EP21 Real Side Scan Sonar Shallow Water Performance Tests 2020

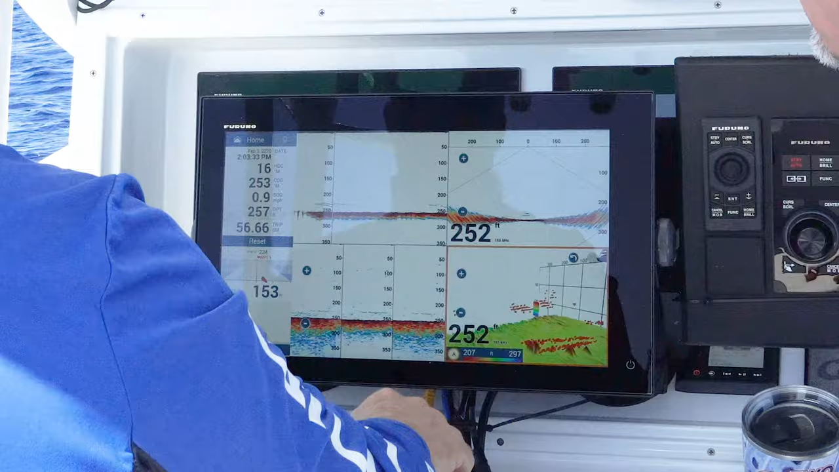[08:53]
So let's see here. We're going to identify it. Going to the catch mode, the new DFF3D catch mode.